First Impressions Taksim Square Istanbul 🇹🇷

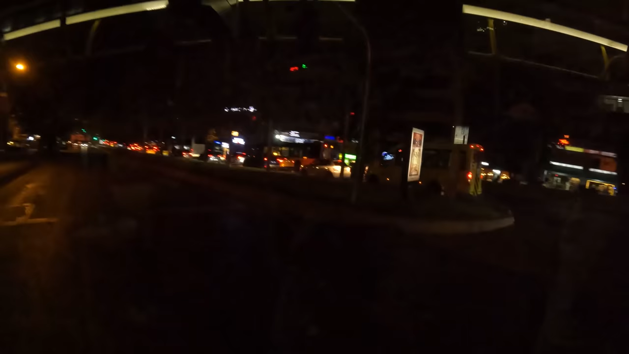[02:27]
Alright, I think we're making some pretty good progress here or maybe we're going back the way we came.
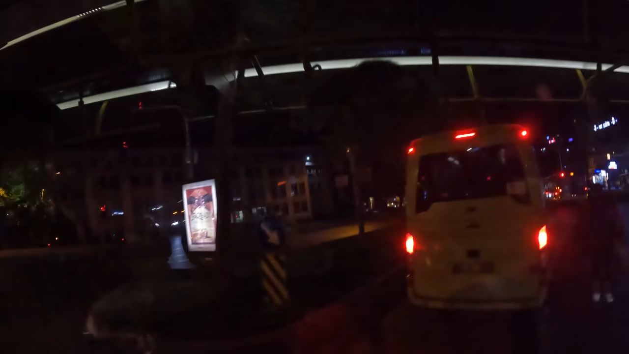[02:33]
Cutting a U-turn but we're getting some of that Istanbul traffic here as you can see.